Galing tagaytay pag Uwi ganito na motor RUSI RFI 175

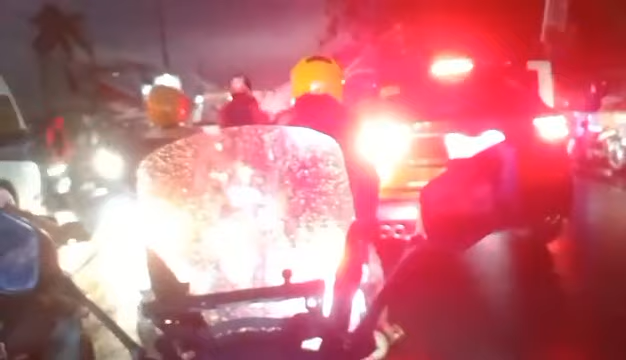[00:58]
Oh. Tapos ang langit, guys, to. Oh. Itim na itim pa unahan. Itim na naman ang langit. Bagsak na naman yan. Ang lato, guys.
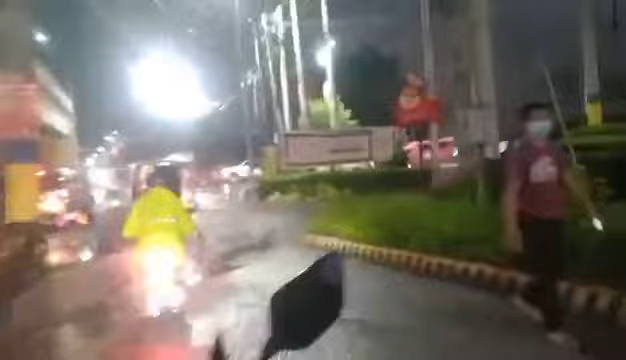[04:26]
traffic na po guys hintay na naman guys dito naman.